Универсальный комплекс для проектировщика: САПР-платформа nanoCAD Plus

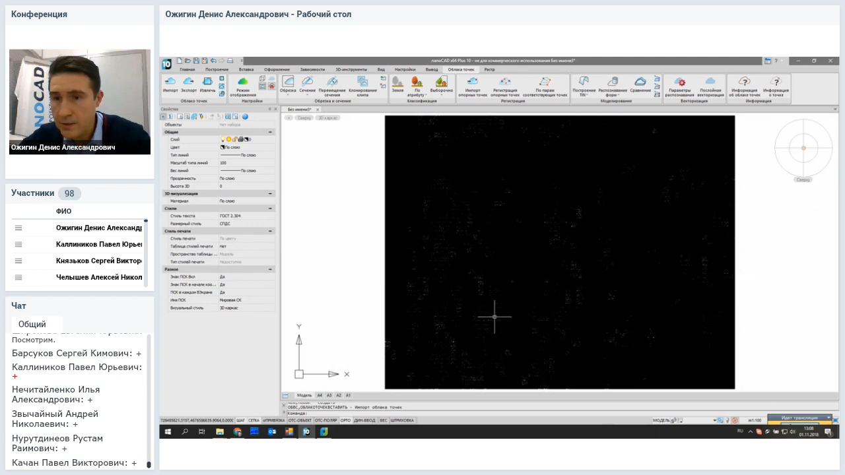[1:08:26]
Это вот сейчас такое черное поле.
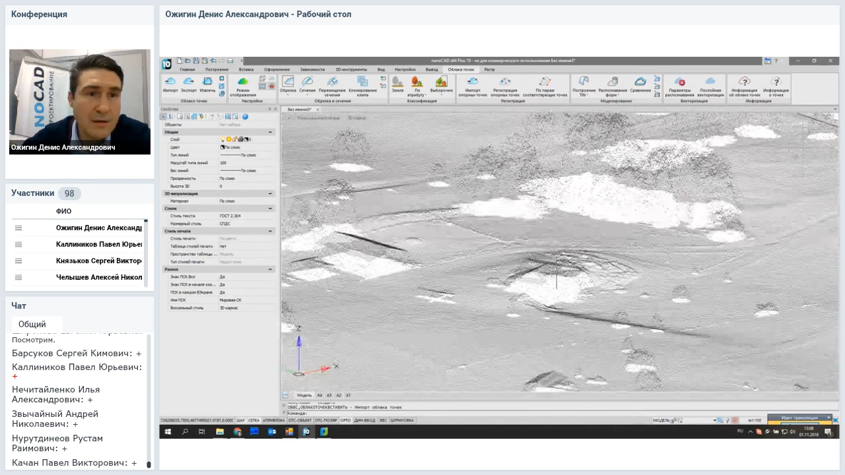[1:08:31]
Но помимо точки можно еще приносить так называемый цвет сканирования.
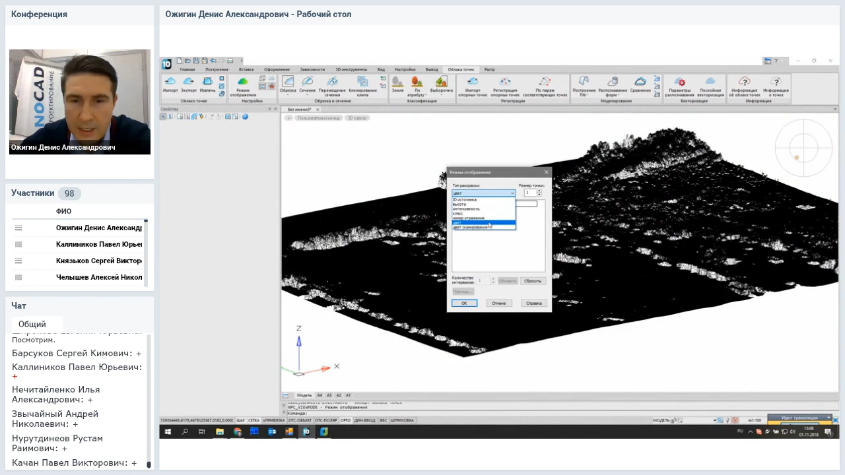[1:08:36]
И буквально одним челчком получать трехмерные фотографии вашего существующего объекта.
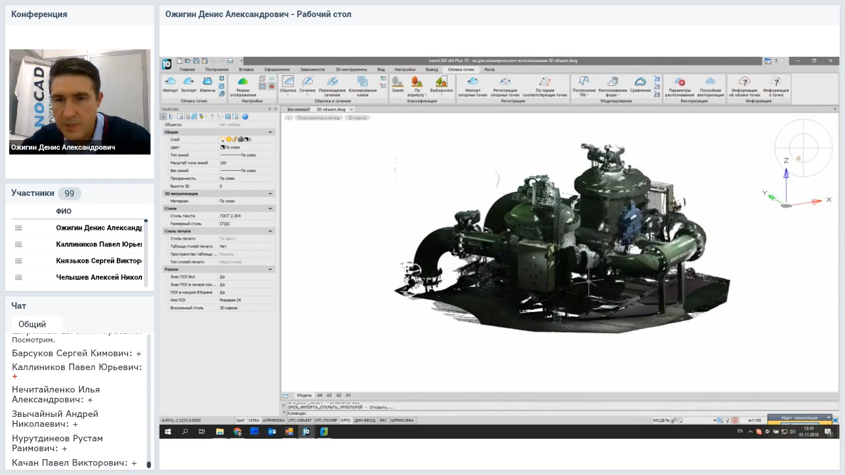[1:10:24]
даже на манометре видно значение давления. Но вообще, конечно, это нужно для того, чтобы понимать, какое оборудование сюда можно поставить. Какие габариты проходят, которые можно использовать для авторского надзора.
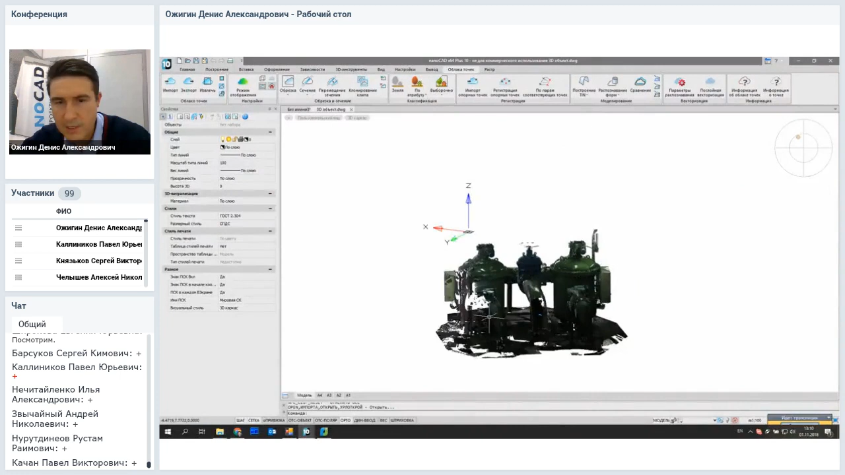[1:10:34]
Например, проектировщик спроектировал вот эту установку.
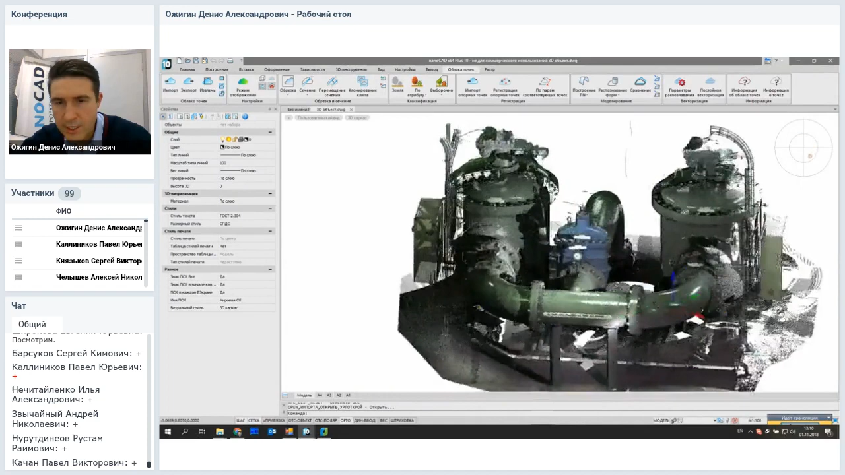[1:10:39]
А дальше ее смонтировали. То ли смонтировали, так ли смонтировали.
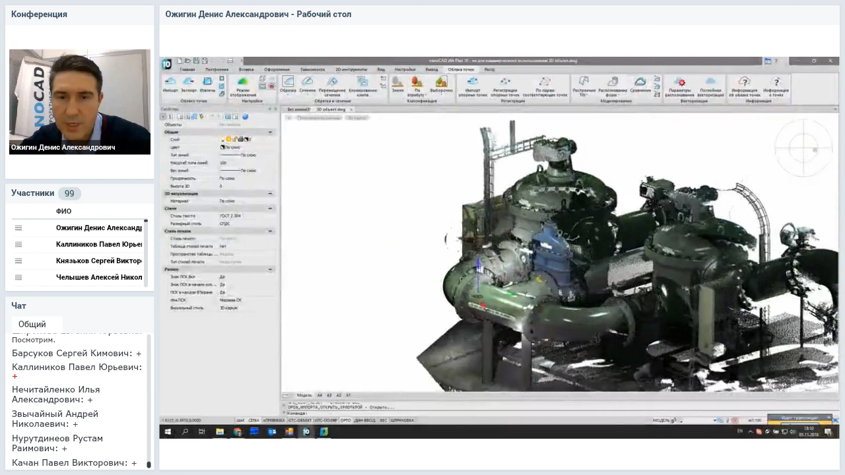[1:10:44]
В принципе, очень удобный инструмент, который позволяет вам, наложив облако точек на реальную модель, понять,